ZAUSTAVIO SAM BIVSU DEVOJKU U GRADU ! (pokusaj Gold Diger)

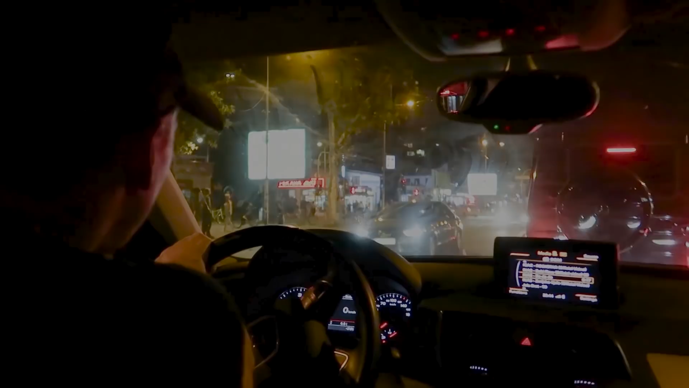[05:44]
Ide ka? Ka Zeki. Pekari. Bukvalno prelazi semafor sad, da ne. Sad ne vidimo će levo ka centru ili ide pravo. Ne mogu da vidim, ti to ja znaš. Vidim, otiši vidim, pravo, otiši pravo, otiši pravo, pravo, pravo. Vidim. Pravo. Šira je ovo majmun, Krasić. A čemu majmun? On se vidi tablicu. Ja sam ovdje da me nađi kući. Znaš? Znaš, brz? Da, ajde. S kameru jedan, voziš Mercedes i misliš si... A čemu je za letanje?